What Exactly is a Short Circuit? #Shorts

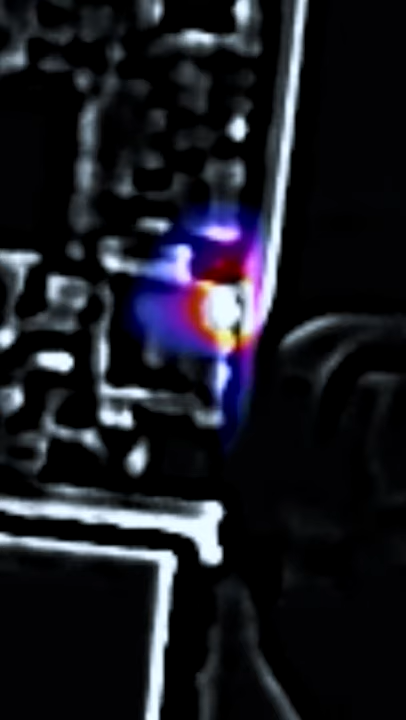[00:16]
We can see the short circuit very clearly under the thermal camera.